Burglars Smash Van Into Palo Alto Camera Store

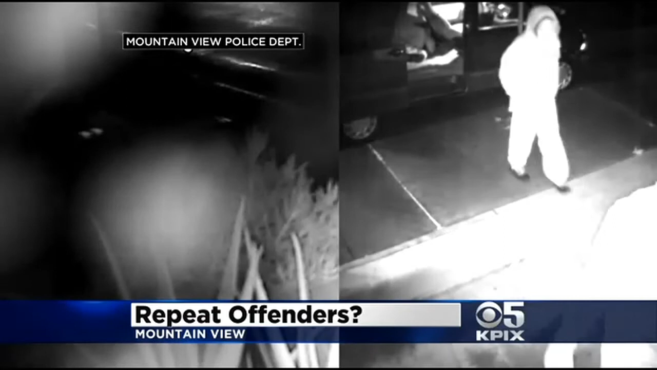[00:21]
They think it could have been committed by the same men you see on this surveillance video. Last week they smashed the glass front of the electronics store as they began robbing the place.